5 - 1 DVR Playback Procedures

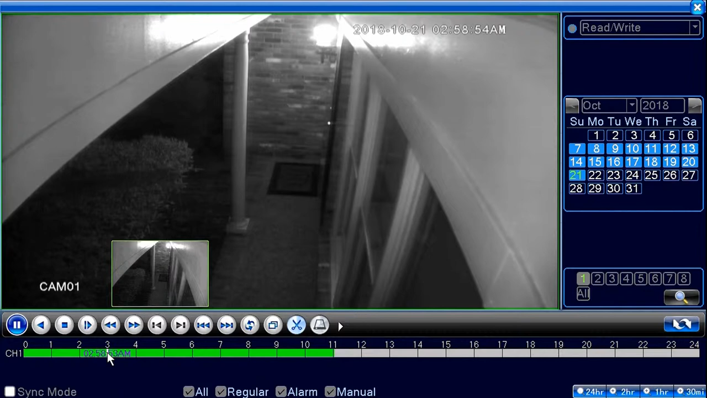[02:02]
the scroll on my mouse it'll take me into a tighter time feed and I can take that down to three every three minutes so I can kind of fill out if I just move my mouse or just left click inside that three minutes it'll take me move it around sometimes we don't know if something happened or the exact time something happened you can kind of do this to kind of narrow down the timeframes
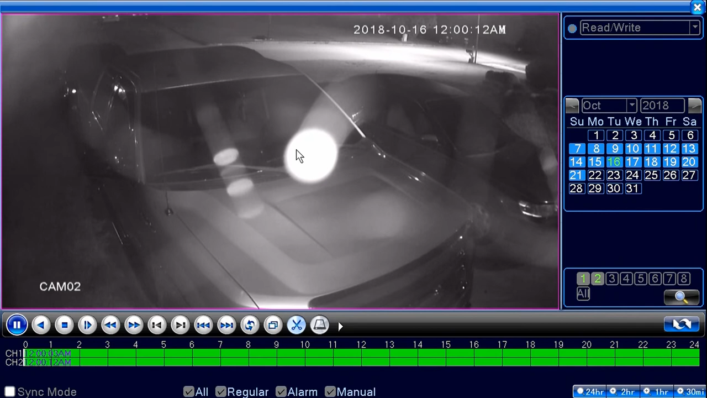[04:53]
focus in on that camera or if I can focus in on this camera all right that concludes the playback tutorial once you're done you just simply exit out and it takes you back to the regular screens of the DVR